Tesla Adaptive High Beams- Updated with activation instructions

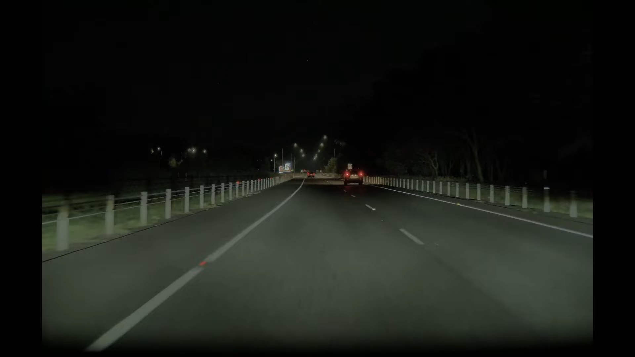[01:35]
so here's the in-car dash cam footage as you can see the car in front it's got a big dark area and it's actively removing the light pixels from both cars in front and you'll see shortly oncoming traffic as well